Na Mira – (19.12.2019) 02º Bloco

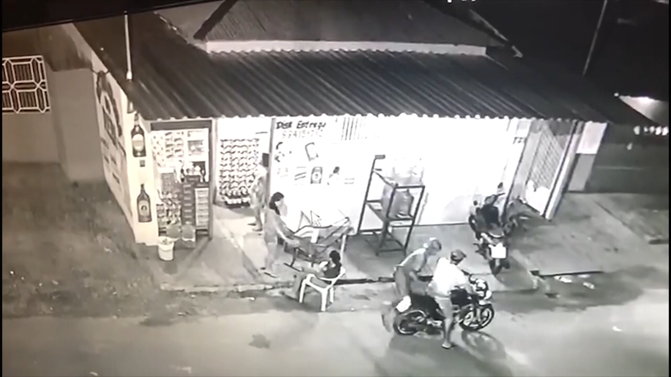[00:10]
Meu povo, você agora acompanha a imagem de câmera de segurança de uma distribuidora que sofreu um assalto lá no município de Parintins, no bairro Jardim Versalhes. Você pode perceber aí que o camarada, daqui a pouquinho você está vendo aí, primeiramente o camarada parado na motocicleta, os funcionários estão lá dentro e a ação é muito rápida, é muito rápida. Você percebeu com as imagens de fora, agora nós vamos mostrar as imagens de dentro, de como aconteceu essa situação.